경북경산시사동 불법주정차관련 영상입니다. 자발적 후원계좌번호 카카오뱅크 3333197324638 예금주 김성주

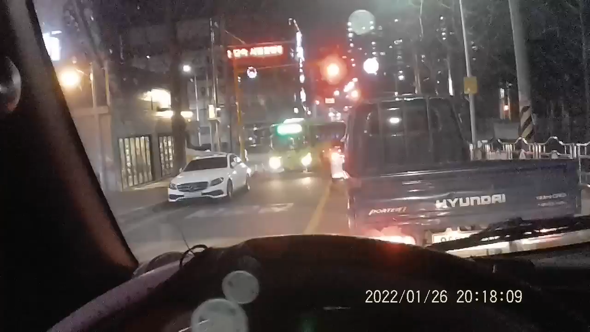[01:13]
양방향으로 주정차를 하는지 도대체 이해가 안 갑니다. 여기서 지금 주정차를 하니까, 양방향에 불법 주정차를 하니까, 이래봐, 버스들이 진입을 어떻게 하지를 못합니다. 이걸 좀 위에 시에서나 이게 가는 기관에서 이걸 단속을 좀 해야 되는데 전혀 손을 대지 않고 있거든요. 이거는 도저히 뭐 위에 할 수가 없는 반응입니다.
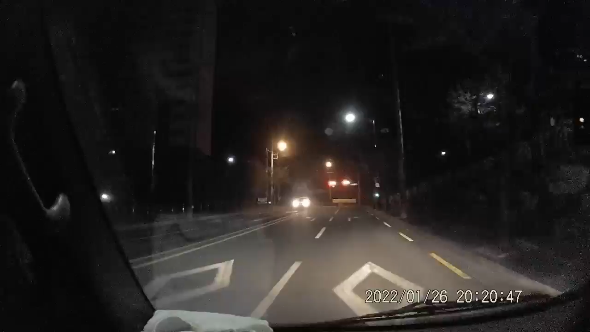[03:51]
제가 계속해서 영상을 지금 하고 있는데요.
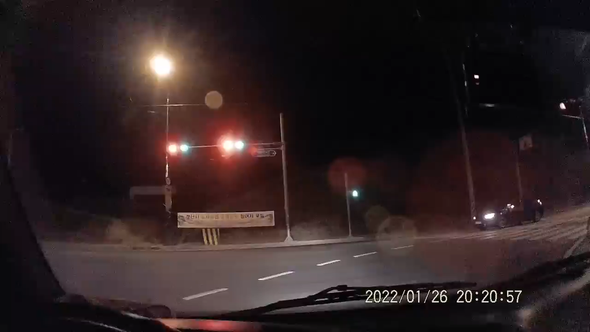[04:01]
이게 제가 지금 이게 불법 주정차 영상을 찍는 것도 진짜 너무 안타깝습니다. 사실. 예, 이 영상을 보시는 분도 좀 안타깝지 않겠나 싶고요. 그렇습니다. 예, 제가 지금 찍고 있고요. 예, 보여서 옆에 반대쪽에도 주정차를 하는데
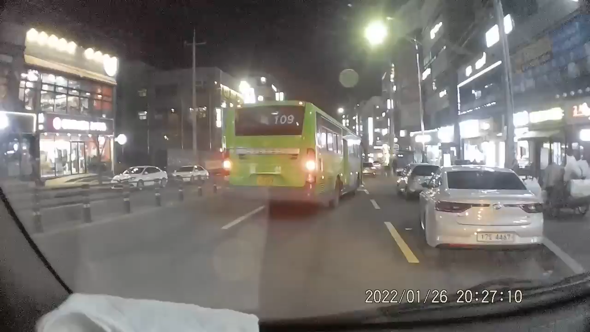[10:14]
예, 여기는 보면 노선 버스들이나 일반 차들이 다니는데 그래도 그래도 얘는 좀 나은 편입니다. 얘는 왜냐면 양방향 2차로고 그것도 가차로에도 차를 댈수 있도록 가차로 공간이 있기 때문에 그 공간 때문에 아마 주차를 많이 하는 거고요. 그래도 여기는 또 2차로인데